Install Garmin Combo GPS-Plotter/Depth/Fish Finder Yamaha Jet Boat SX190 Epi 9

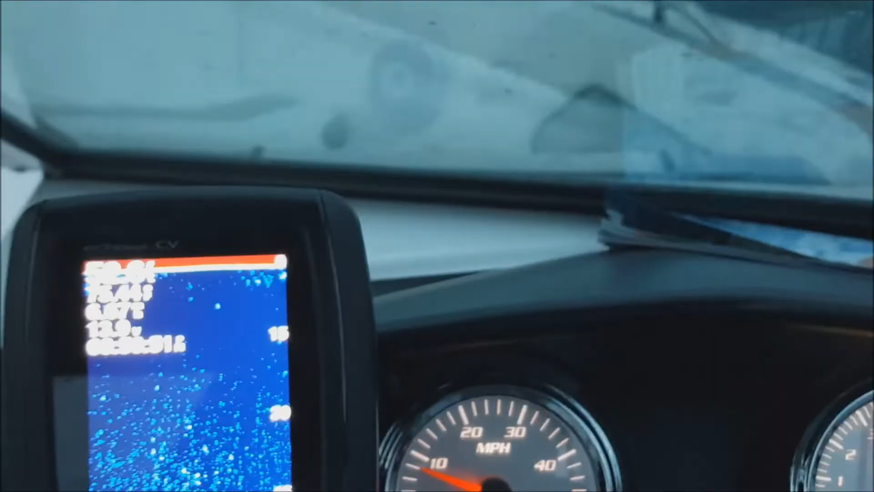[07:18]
water alarm this is the unit in service when you see the bottom